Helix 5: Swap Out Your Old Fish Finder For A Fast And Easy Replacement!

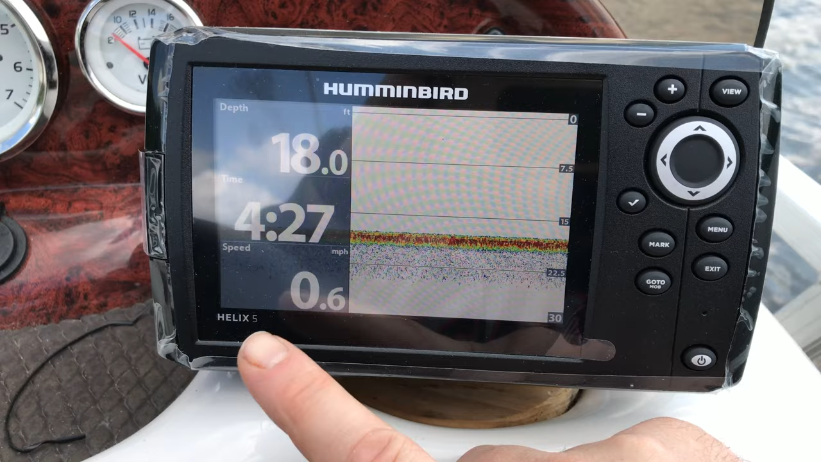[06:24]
On screen: depth 18.0 ft, speed 0.6 mph
Depth is about 18 feet, time of day, speed 0.7 miles per hour, just the wind blowing us.
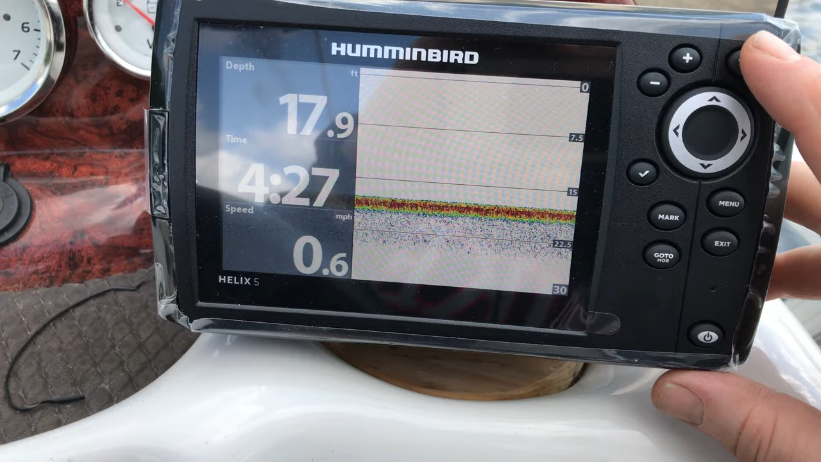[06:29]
On screen: depth 17.9 ft, speed 0.6 mph
There's the zoomed in and far out view of the depth and the fish finder. So there's something in the water right there.
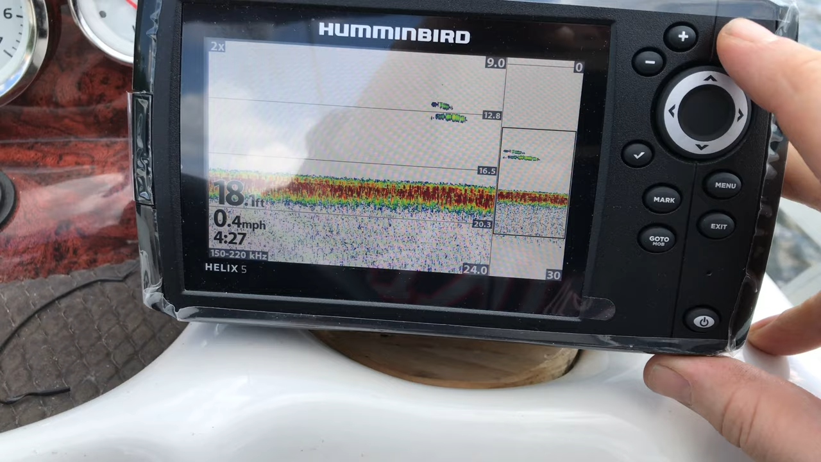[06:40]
On screen: speed 0.4 mph
Here's the cool chart view so you can see here Shenango Lake. We still have this data down here, but you can see the course we've charted so far. You could mark a waypoint.
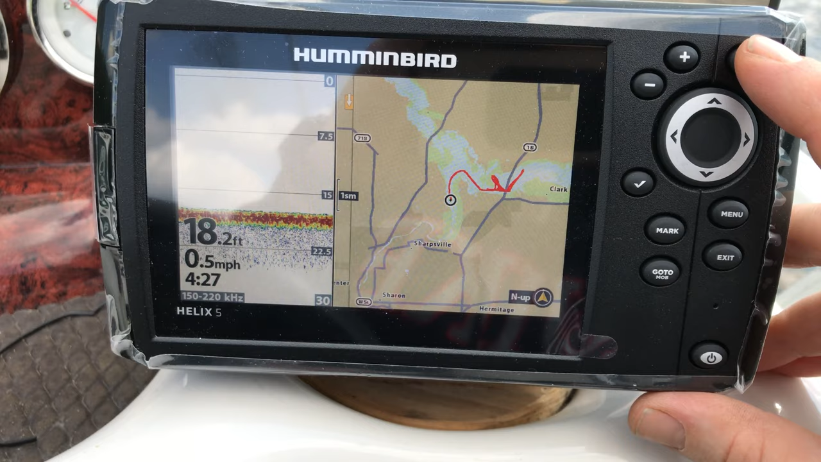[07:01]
On screen: depth 18.2 ft, speed 0.5 mph
Here you can see fish finder and chart.
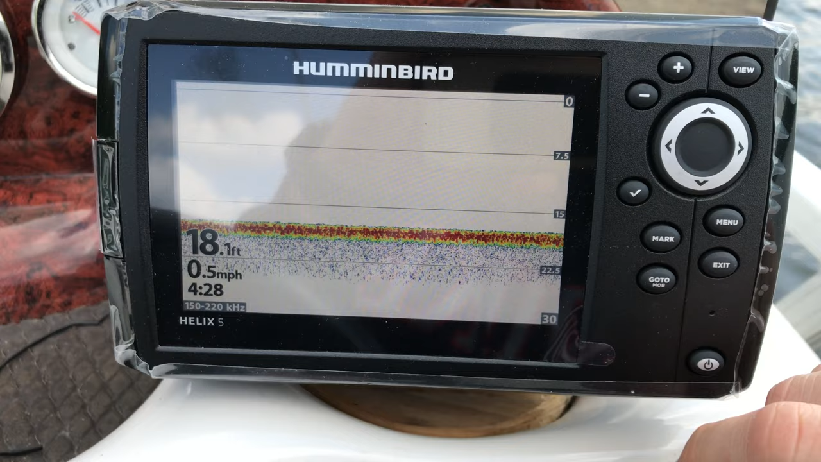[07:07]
On screen: depth 18.1 ft, speed 0.5 mph
And then here's the large view of that fish finder view.